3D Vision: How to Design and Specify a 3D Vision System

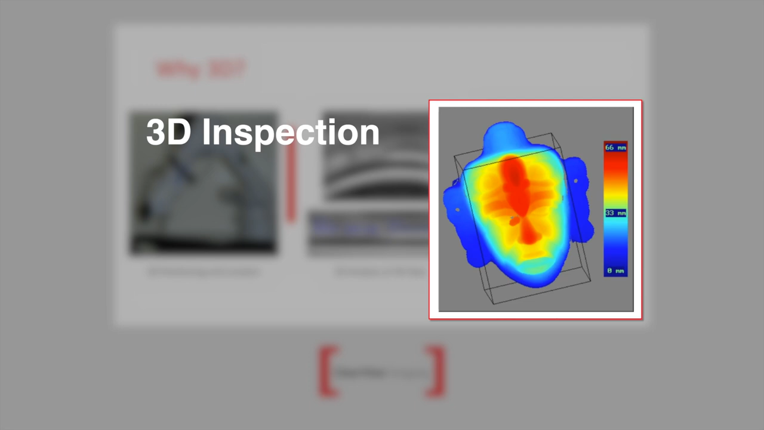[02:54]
And you want to know if there's damage or if there's a fault in that particular surface. And that's, again, classically where a full 3D vision system could solve a problem like that.
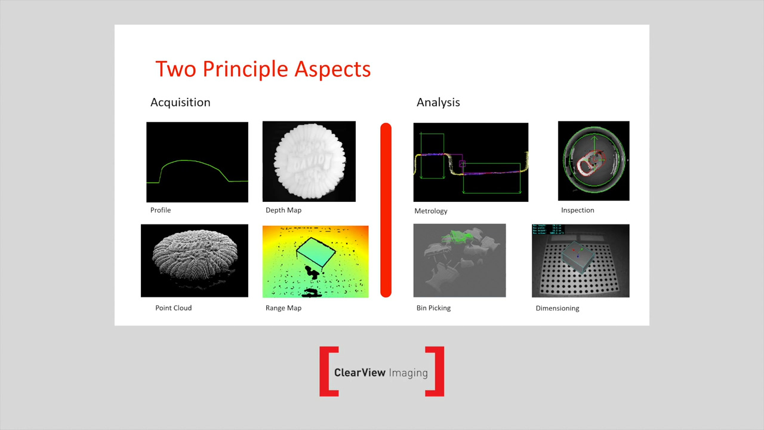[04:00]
could be bin picking, or could be overall dimensioning. So on the analysis side of things, the kind of terms are very familiar if you're used to talking about 2D systems. But on the acquisition side of things, things are very, very different. In terms of the technology required to acquire 3D information,
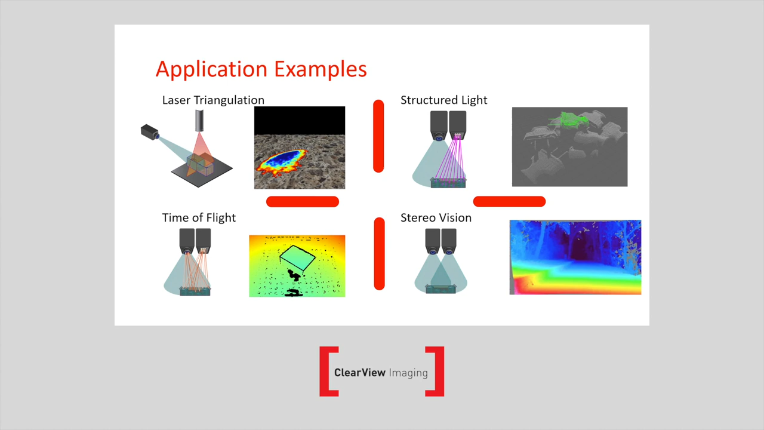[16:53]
And then stereo vision in this case could be used for, for autonomous vehicles. Um, but equally it could be used for volumetric measurement or, or even bin picking as well. In terms of, uh, an overall comparison, you can see in green where I've highlighted some of the, some of the, the clear winners.